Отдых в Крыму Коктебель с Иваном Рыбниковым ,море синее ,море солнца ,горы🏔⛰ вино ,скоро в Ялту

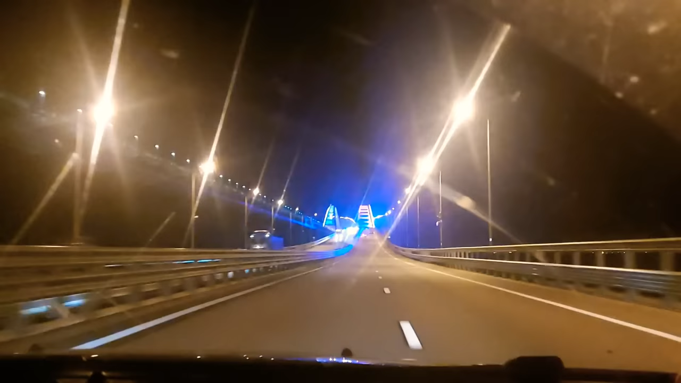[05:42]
Это вот съезжаем уже с него. Что-то там красивое, как лента.